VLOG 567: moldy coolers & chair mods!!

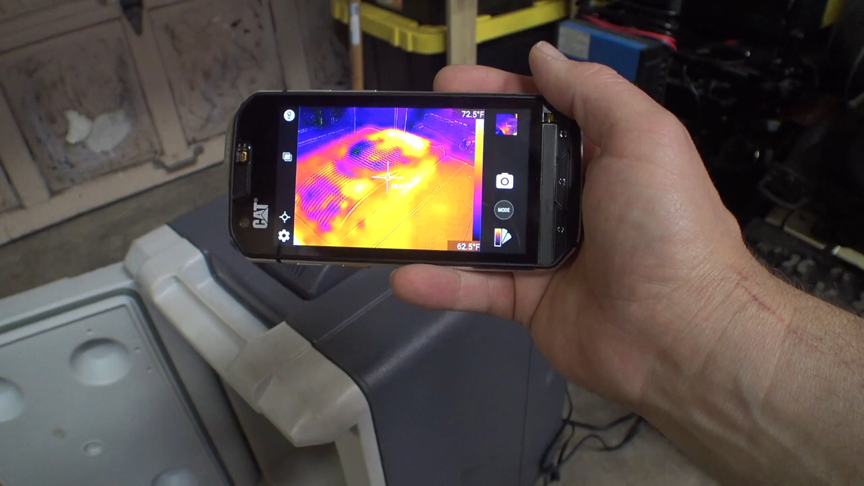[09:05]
On screen: scale top 72.5°F, scale bottom 62.5°F
So almost right away, you can see that heat is starting to build up here on this back corner.
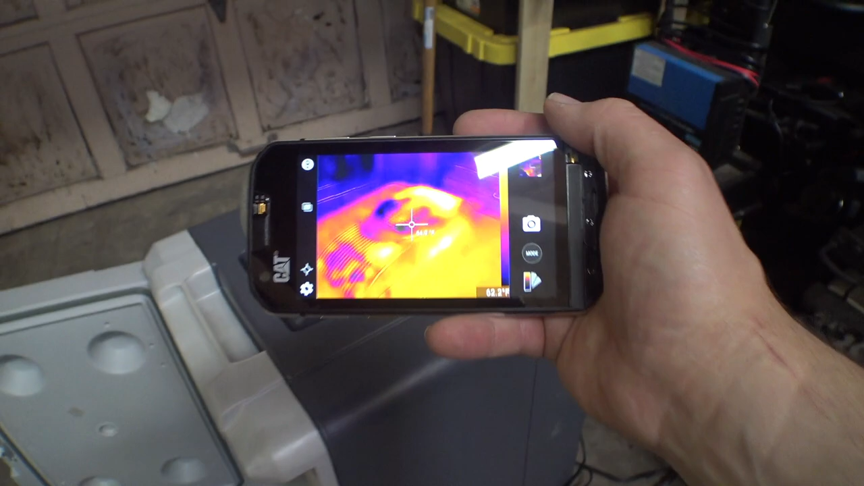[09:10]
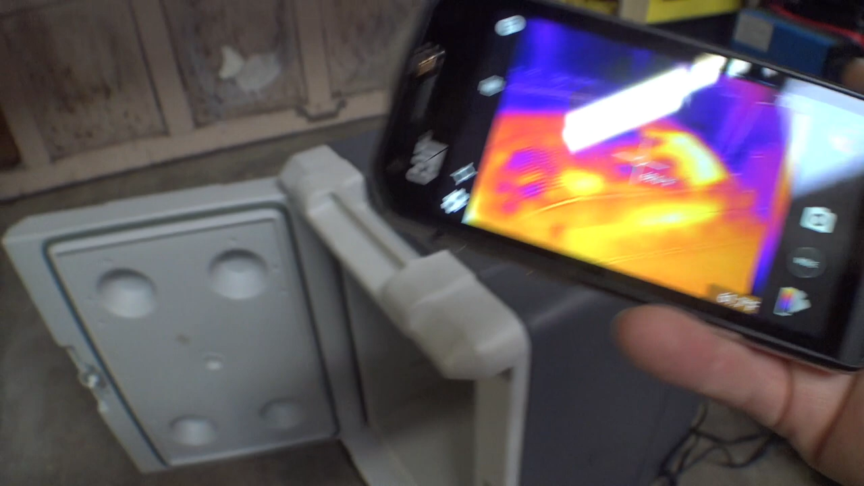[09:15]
And then inside, we should be able to see. Ah, yep. See, it's getting cold.
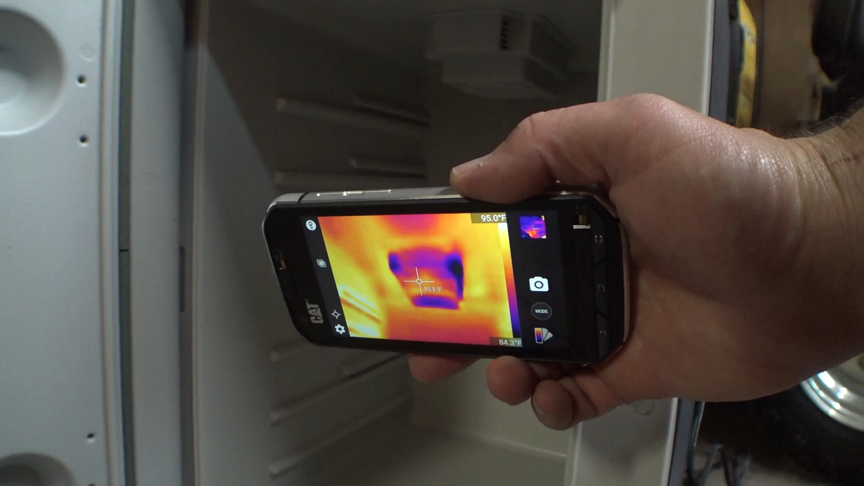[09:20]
On screen: scale top 95.0°F, scale bottom 84.3°F
All right, it works. Excellent.
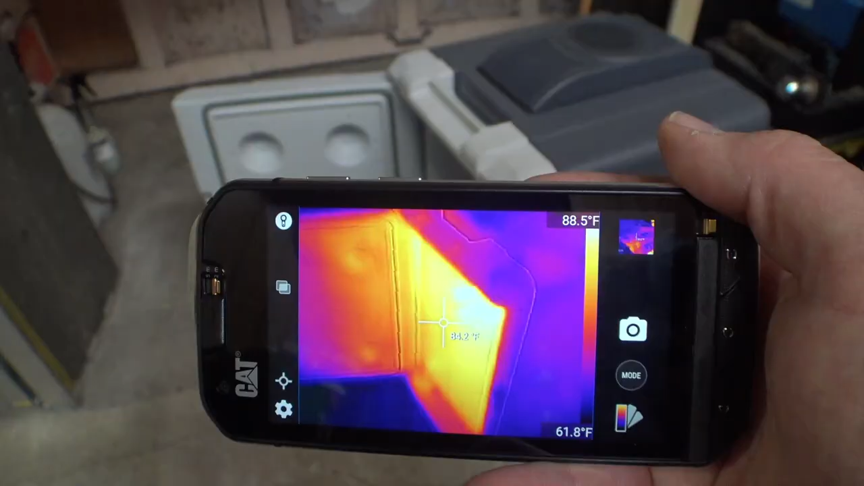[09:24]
On screen: scale top 88.5°F, scale bottom 61.8°F
See how it's still super hot in there?
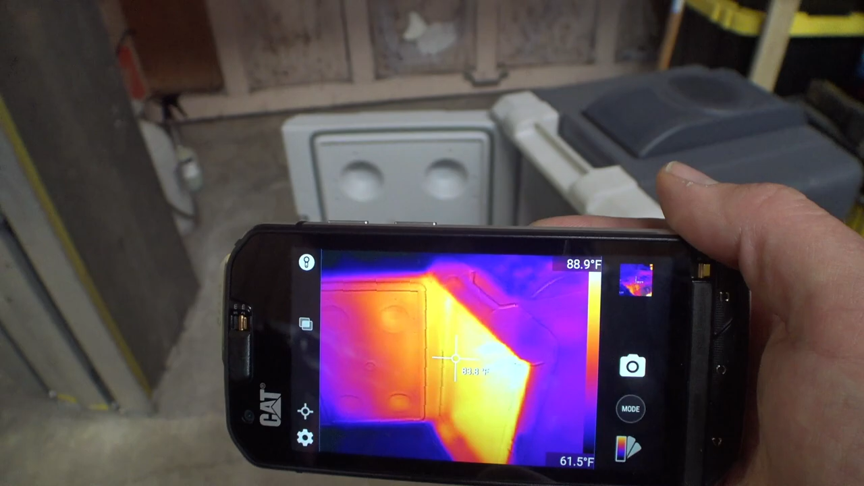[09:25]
On screen: scale top 88.9°F, scale bottom 61.5°F
That's because of our Harbor Freight heater unit here.
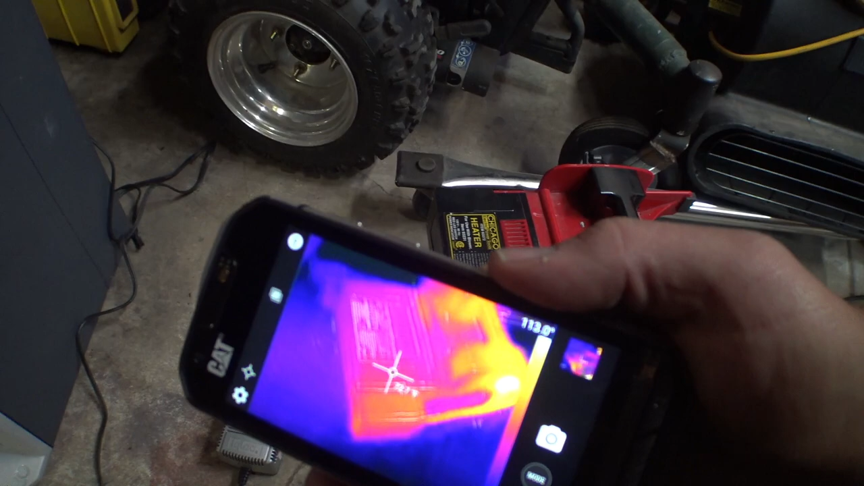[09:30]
Which, this thing's interesting too. Let me fire this up real quick.
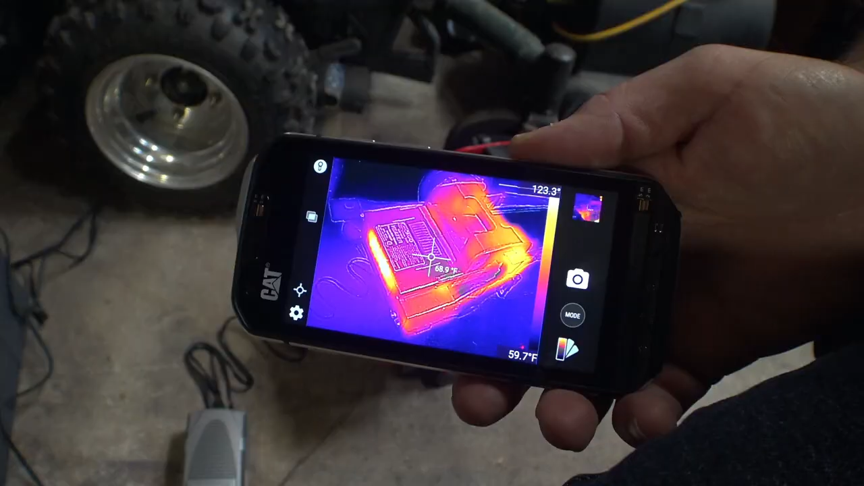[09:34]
On screen: scale bottom 59.7°F
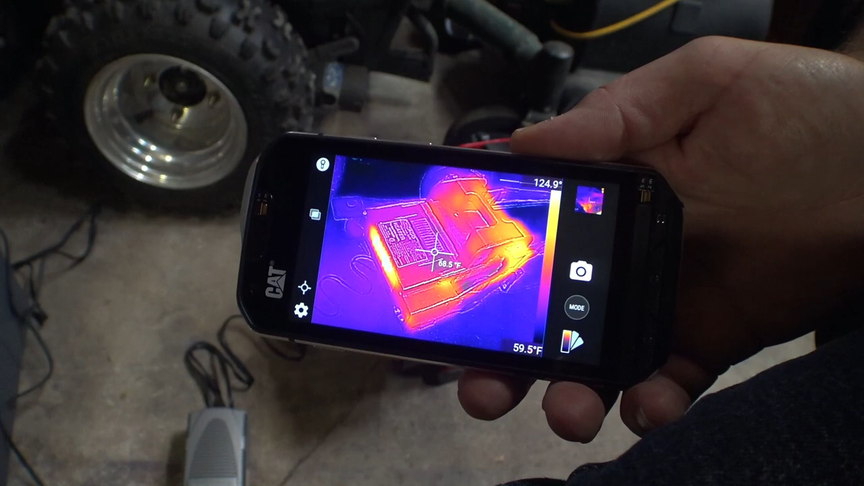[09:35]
On screen: scale bottom 59.5°F
Yeah, you can see on the front of it where the heater coils are. It's starting to warm up.
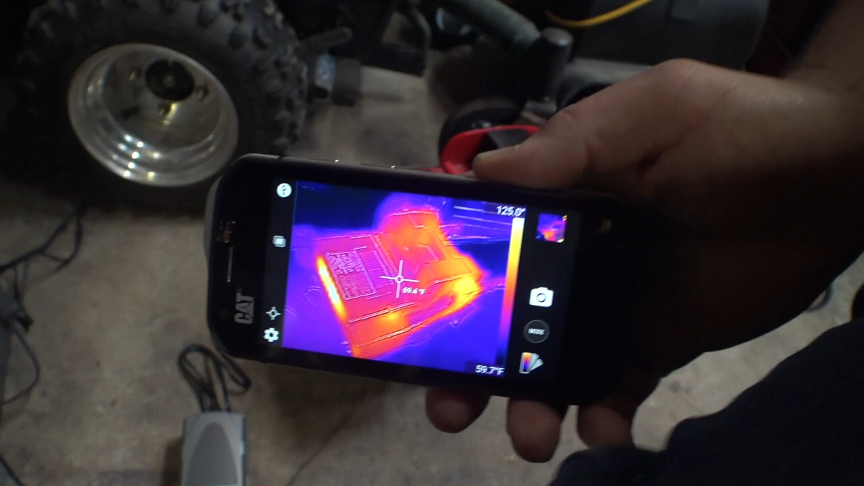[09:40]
On screen: scale bottom 59.7°F
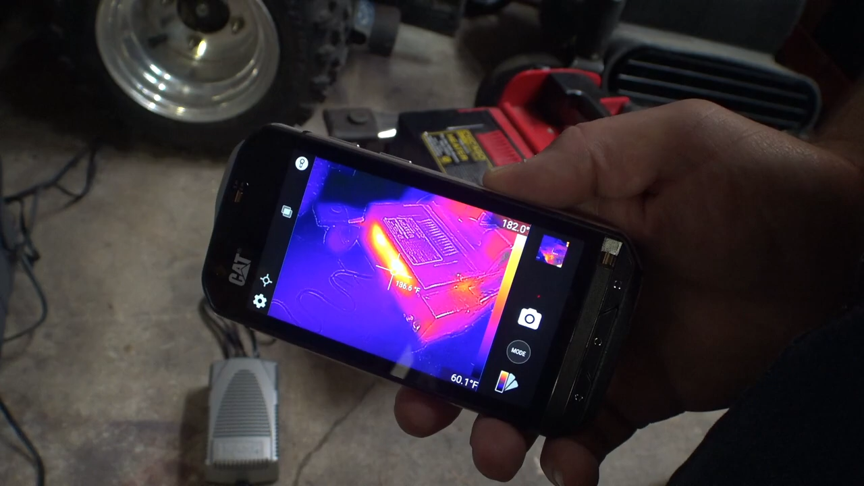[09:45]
On screen: scale bottom 60.1°F
Air coming out of there is approximately 152 degrees.
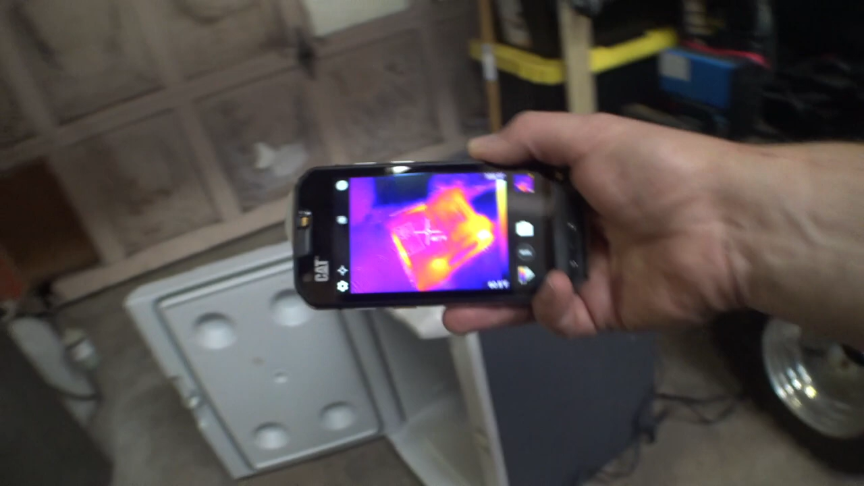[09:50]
Anyways, thermal imaging is cool. I love this stuff.